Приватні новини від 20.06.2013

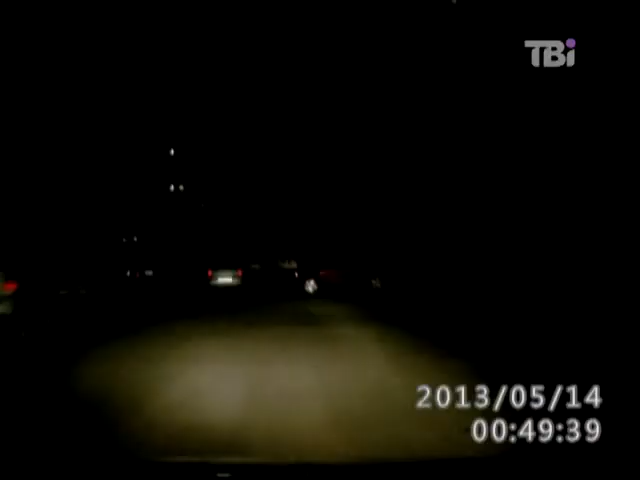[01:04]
У Росії в одному з міст вночі розгулювала літня, несором'язлива і безстрашна жінка. Пізньої ночі компанія хлопців поверталась додому, коли на їхньому шляху з'явилася жінка з чималими торбами в руках. Жінка не тільки не зійшла з дороги, а навпаки продовжила рухатись на зустріч машині.